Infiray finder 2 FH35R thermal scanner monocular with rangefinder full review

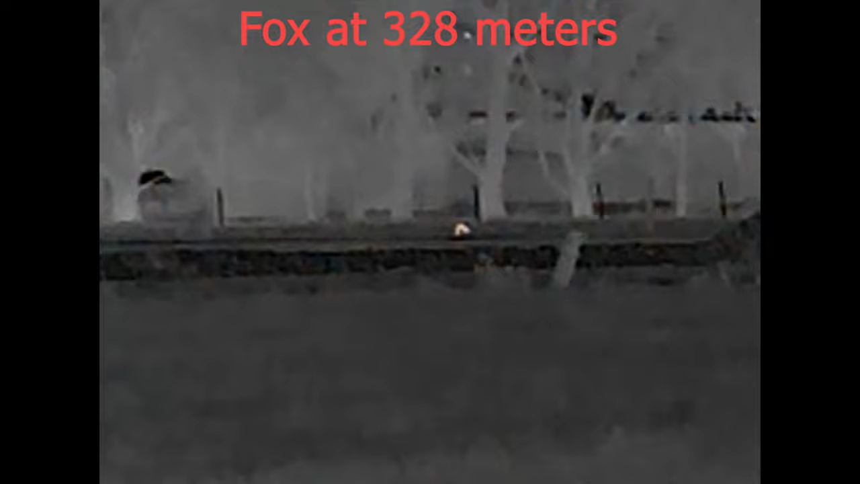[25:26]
But they're not cons anymore, because Infiray, as you've seen, they've addressed that.
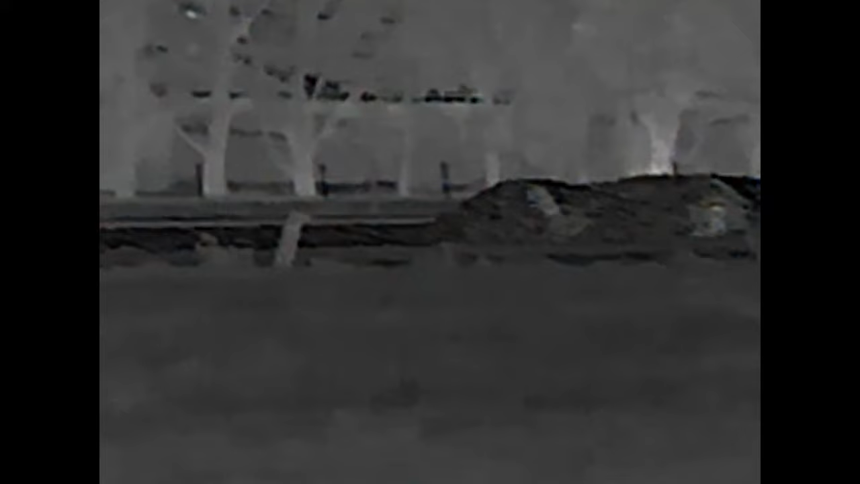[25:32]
Now when you're looking through it, you do have the distances and you can see your settings and you can fully control it by the app.
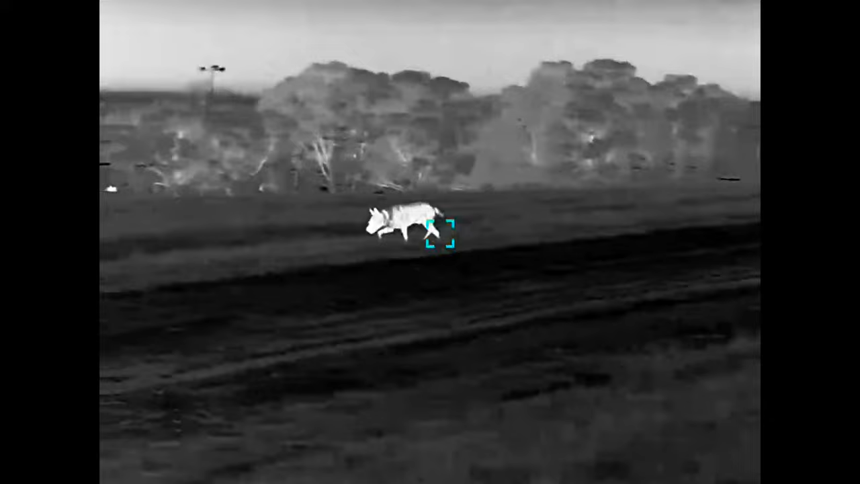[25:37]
So that's no longer a con. I think the only one that's sort of still there, and it's not a big one,
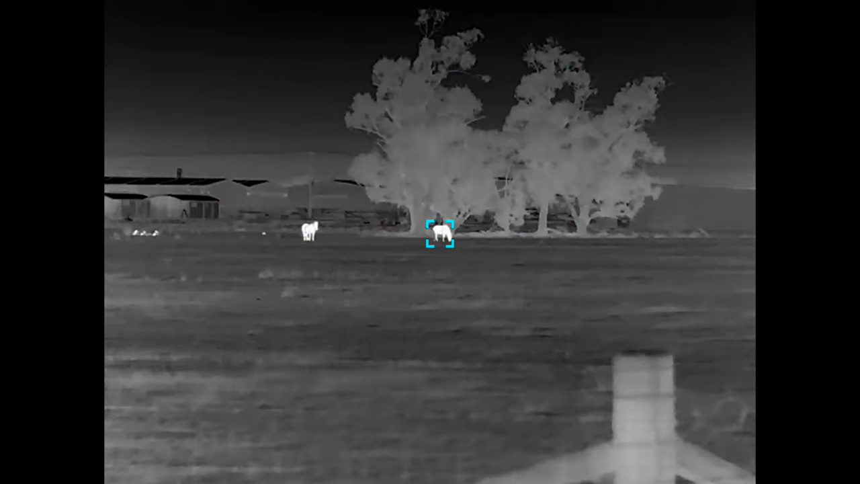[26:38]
you can see all that information, you can change colour palettes and stop and start recording,
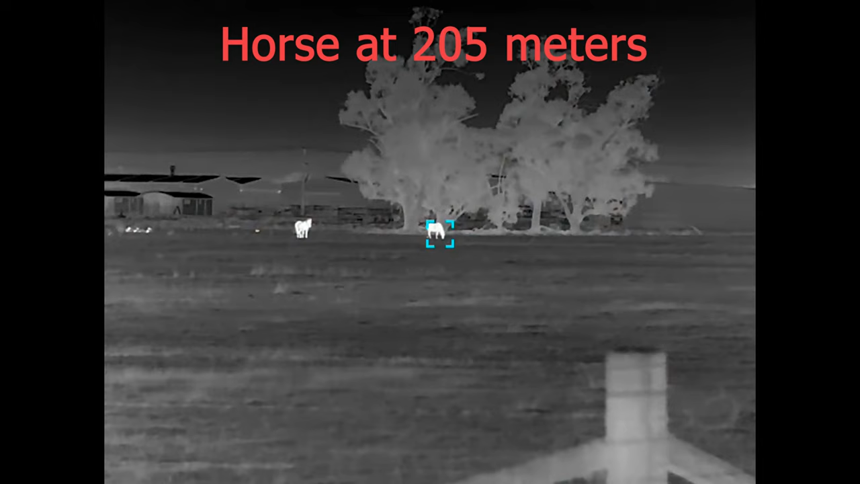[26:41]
and you know, you can see the laser rangefinder readout through the screen.
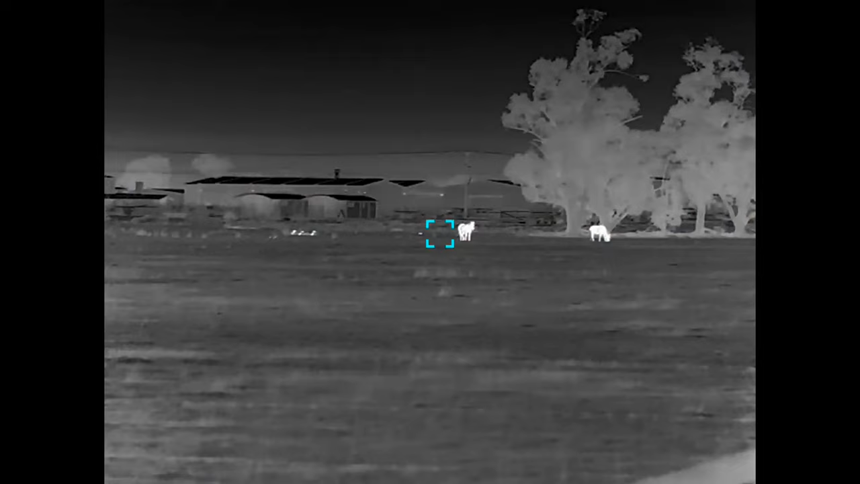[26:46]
So now you can sort of, even if you're sticking this out the window, even if you're not remote mounting it,
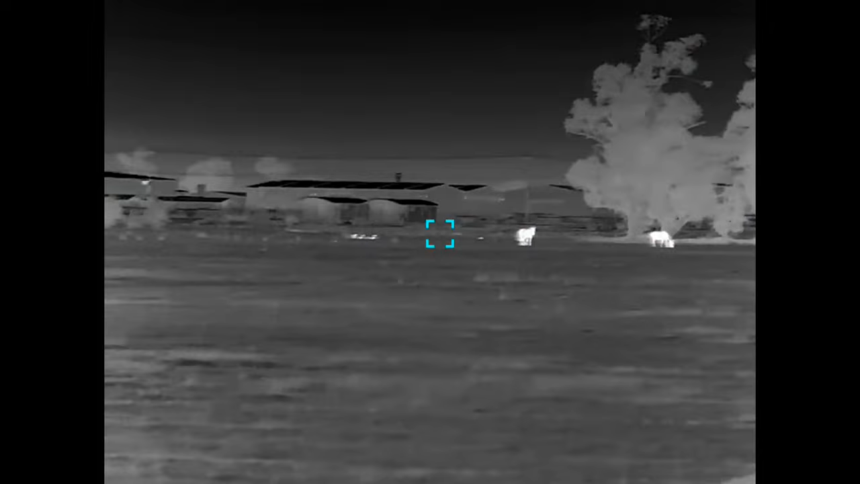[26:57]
So the ability to just have it there and have a screen, a tablet or something
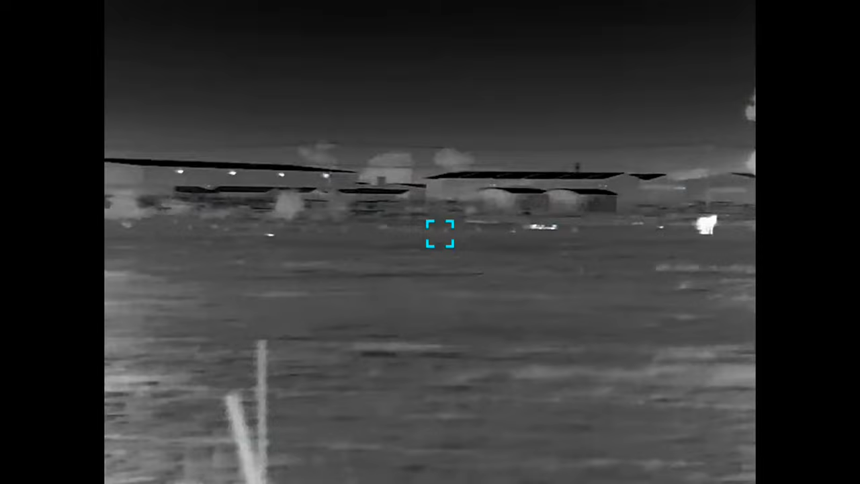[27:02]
on your dashboard of your car or on your handlebars of your quad bike or however you're using it, you can actually see all that info now.
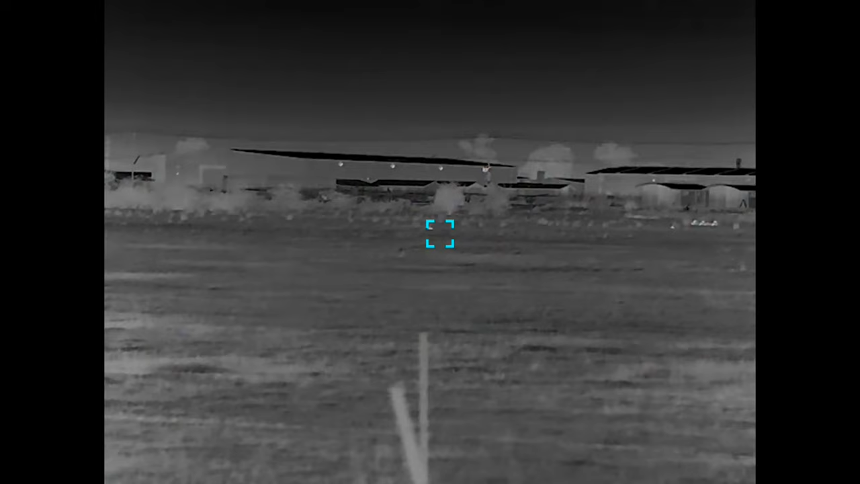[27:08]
So that's a massive con, a massive pro. Some of the other pros, definitely interchangeable battery, that's nice. I know when you go to these bigger sensors, and then especially when you have a rangefinder built into it, they do chew a bit of battery.
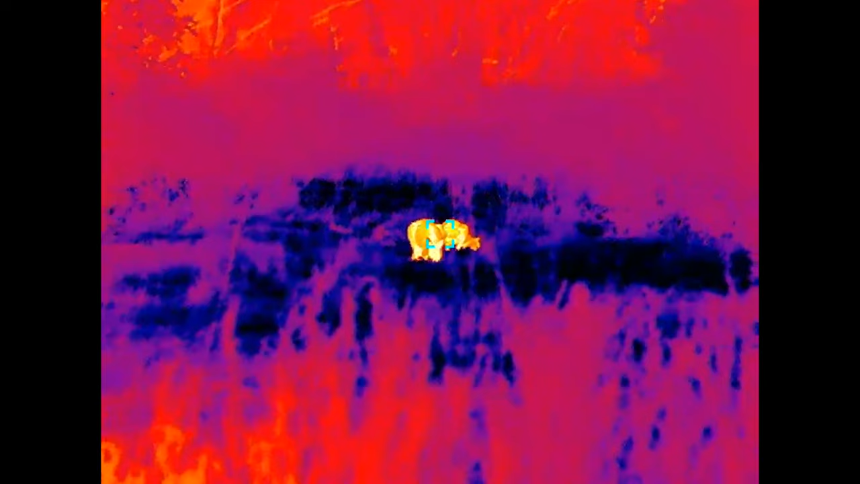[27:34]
So 10 hours, you know, that's pretty much, that's a big night on the glass, you know, looking around hunting.
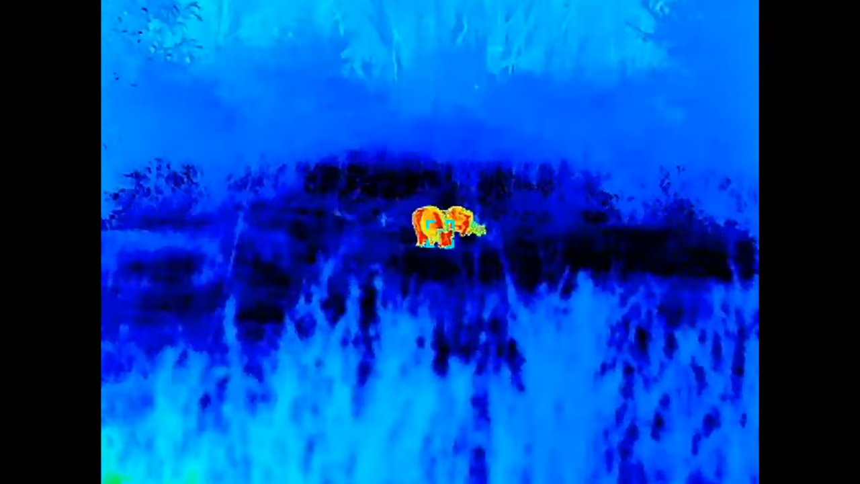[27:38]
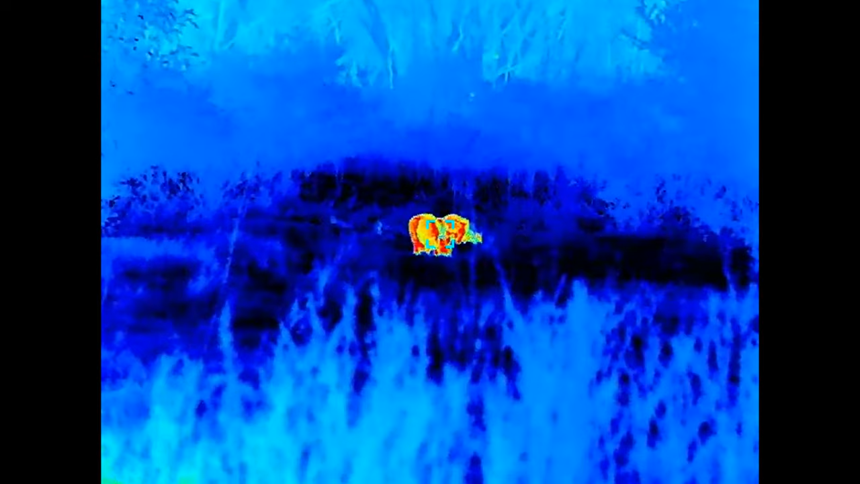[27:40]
So this is going to do most people, and it comes in the packet with it, you know, so the little charging dock and two batteries. That's just a huge pro.
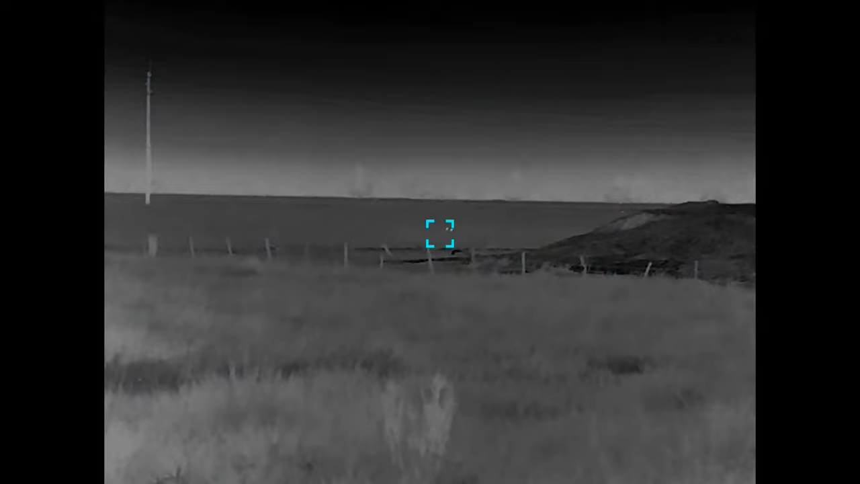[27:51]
The rangefinder is really accurate, and for the quality image you're getting, in a lot of other, you know,
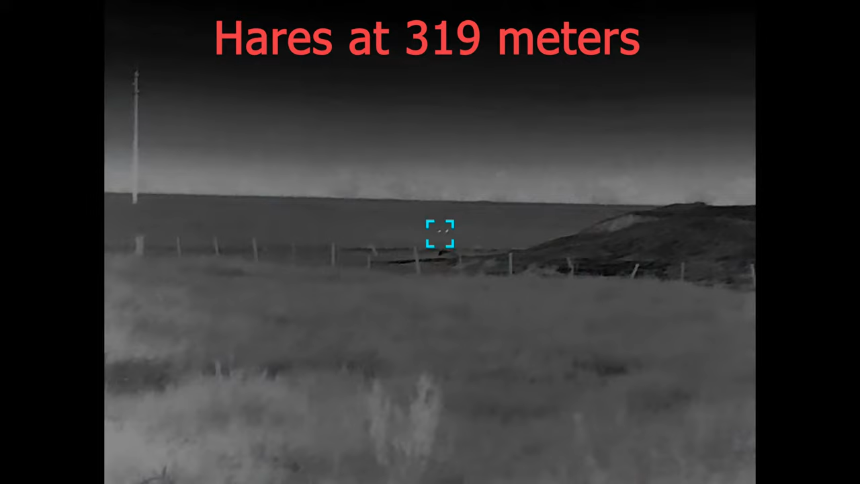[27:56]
maybe other makes and other models and maybe other brands, I'm finding the get to this image quality,
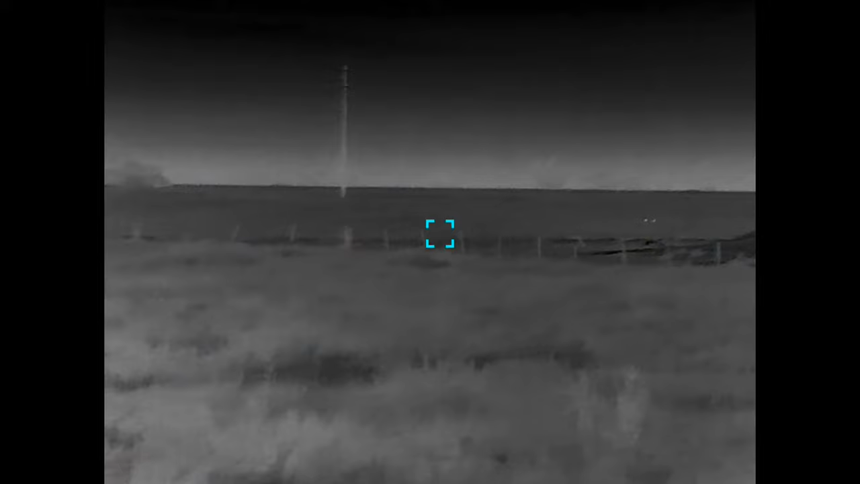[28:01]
and with these features like how it works with the app and that,
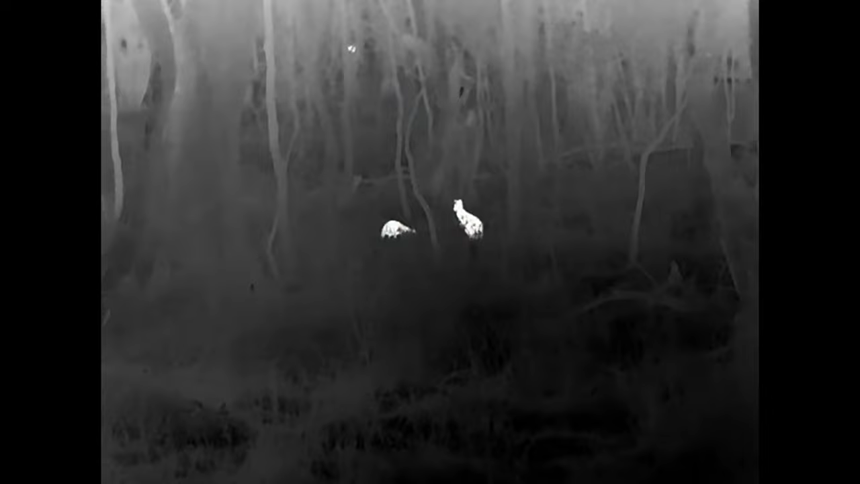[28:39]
Use that, I probably fire 100 rounds out of 22 for every round I fire out of the centerfire. Ranging is super important.
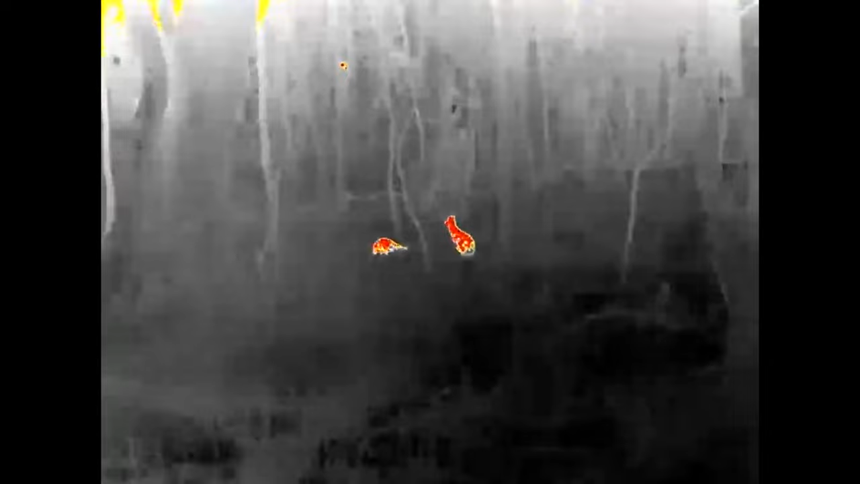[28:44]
So the fact that it's got the rangefinder in there, the fact that I've compared it to my other rangefinders and it's extremely accurate,
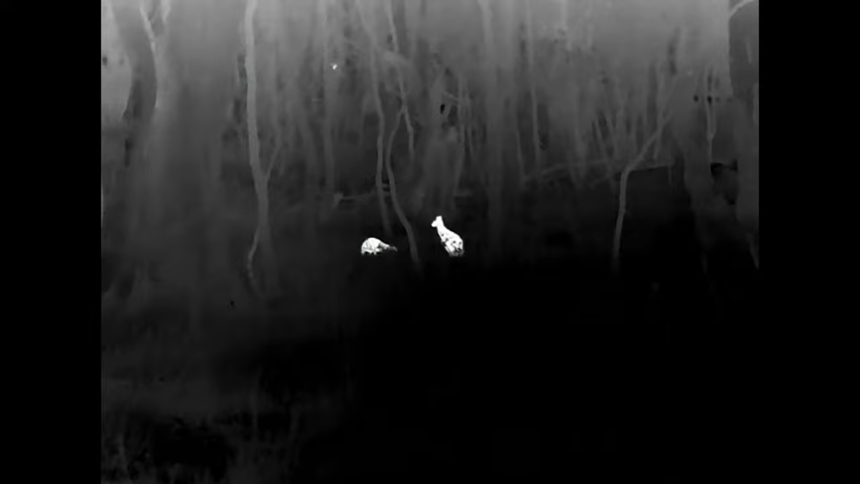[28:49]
it's always within a meter of each other with my other high quality rangefinders.